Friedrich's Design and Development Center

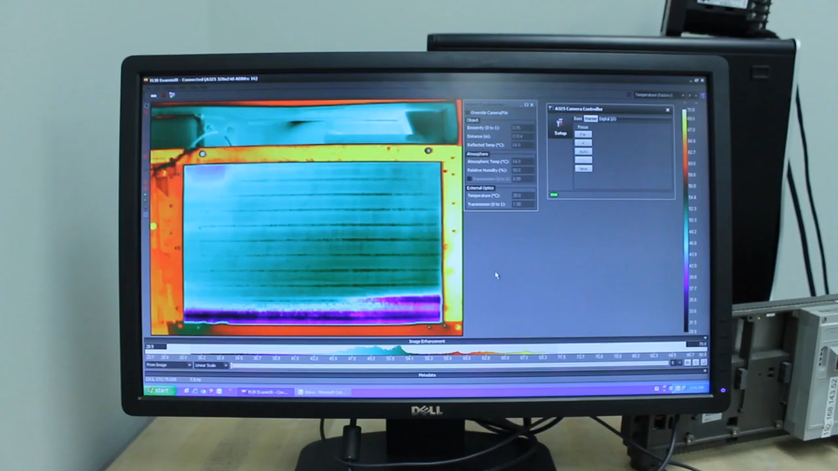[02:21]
The application room enables engineers to utilize thermal images for various tests including heater development,